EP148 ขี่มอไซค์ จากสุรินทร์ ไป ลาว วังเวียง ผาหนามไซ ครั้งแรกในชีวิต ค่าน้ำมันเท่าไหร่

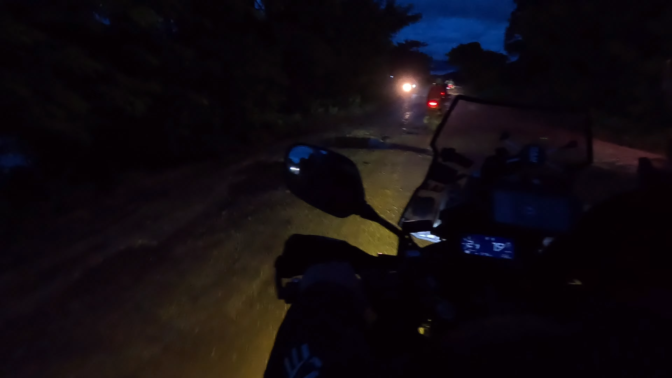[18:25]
เพื่อหยอดลงหลุมเอานะครับเพราะว่าไม่สามารถหLB ได้เลยสักหลุมช่วงนั้น
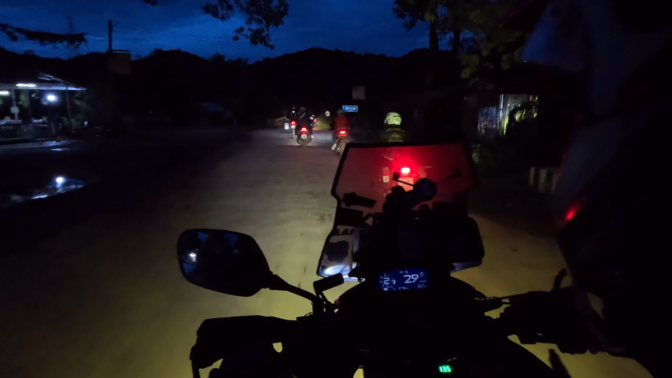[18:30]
หลังจากพอฟ้าเริ่มมืดสนิตสปอตไลต์ก็สามารถส่องเห็นเส้นทางและหลุมต่างๆแต่